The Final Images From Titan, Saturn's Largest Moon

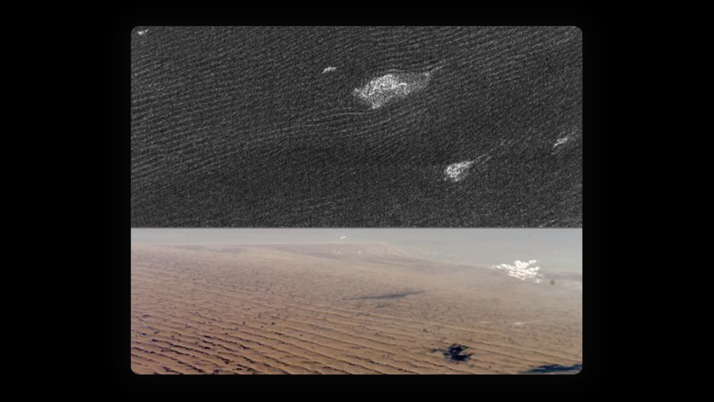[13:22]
a dune system composed of tholin soot and organic substances was formed.
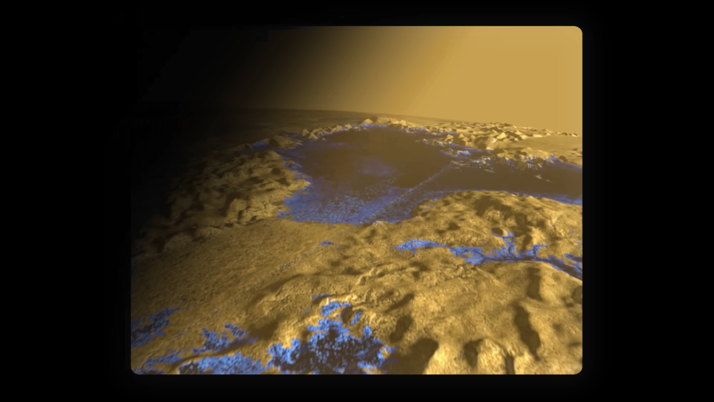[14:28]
It is the only remaining lake in that area. However, many dried up lakes have been found nearby.
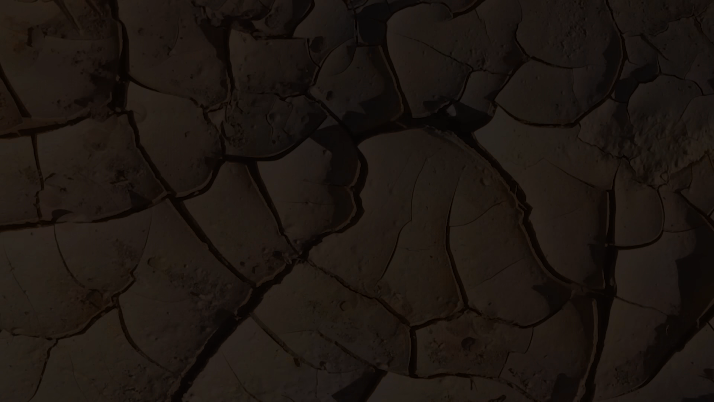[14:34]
Scientists are still arguing what may be at the bottom of these lakes and what their shores are made of.
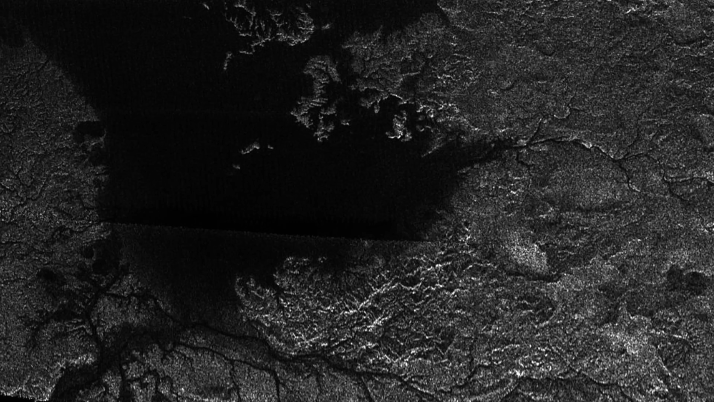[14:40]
Whereas at the north pole, entire seas were soon discovered with rivers flowing into them.
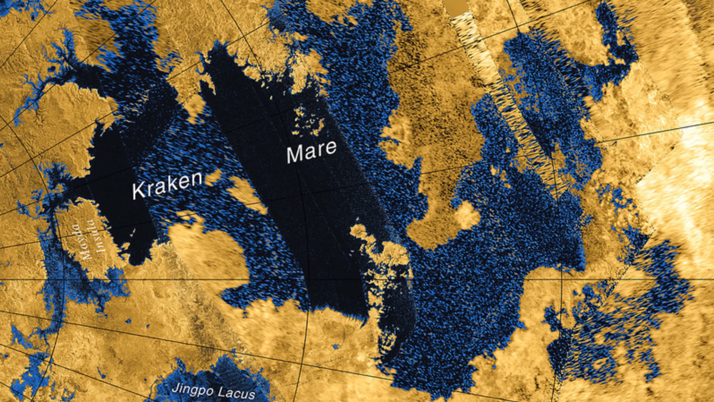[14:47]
And although the Kraken Mare and the Ligeia Mare are unique objects in their own right within the solar system,